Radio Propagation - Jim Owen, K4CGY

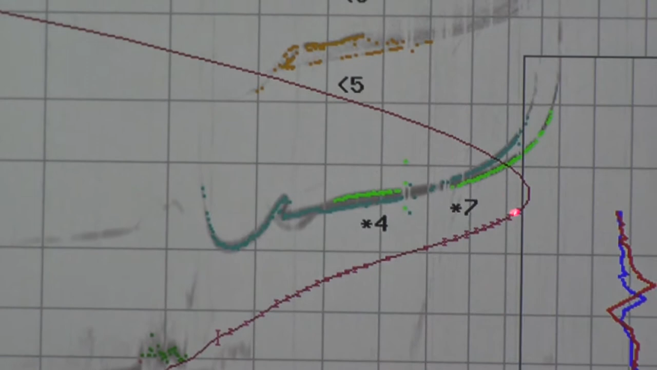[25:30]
The O wave and the extraordinary wave. Always separated by 600 kc's. And the line is drawn by the computer. And, by the way, after the peak this is just a retrace. So, you can forget about this part of the line. But, where the peak is, where the O layer starts going straight up, that's the critical frequency.